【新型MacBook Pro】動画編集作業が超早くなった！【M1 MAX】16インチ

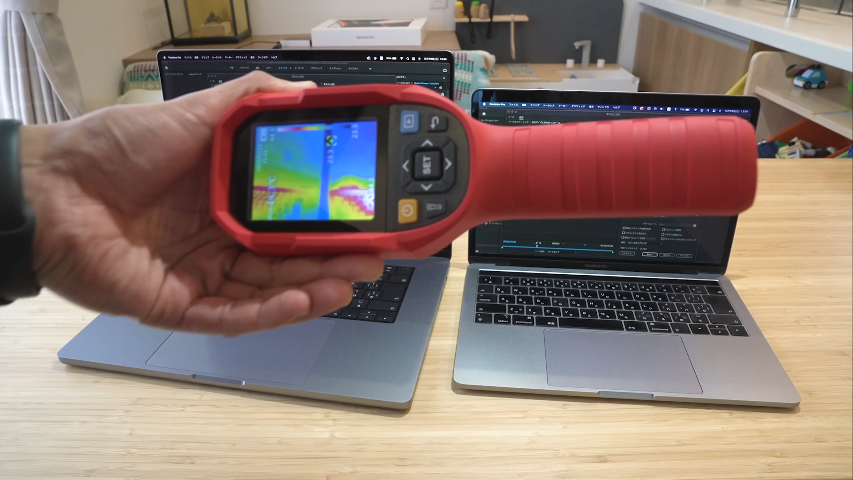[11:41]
今サーモグラフィーのこの写せるこのカメラで写してみてるんだけど結構白くなってるのがわかります暑いんですよねここが白い分こう暑いんででこっちこっちもまあこの辺は白いのかなけどこの白い範囲が全然違いますね
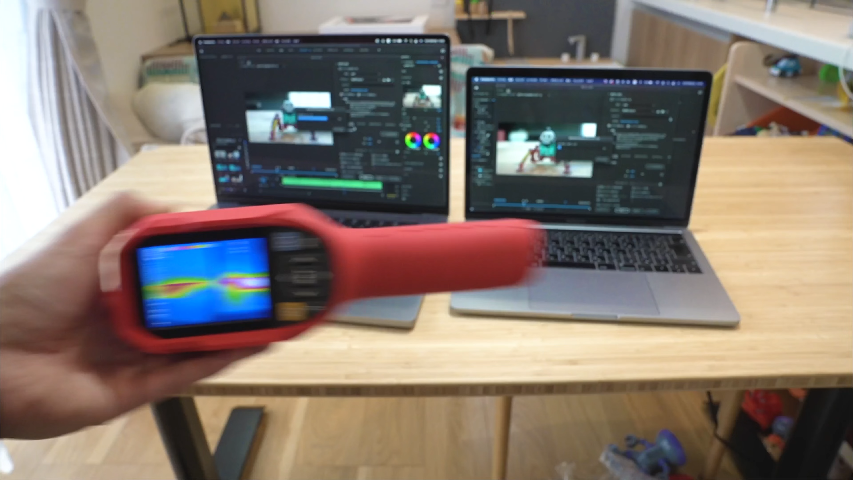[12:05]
あのパソコンの発熱も抑えられてるとまあちょっとなんやかんややってるうちにもうエンコーディングが終わりそうですちょっとすいません撮影が忙しい早すぎてもっと遅いかと思ってたら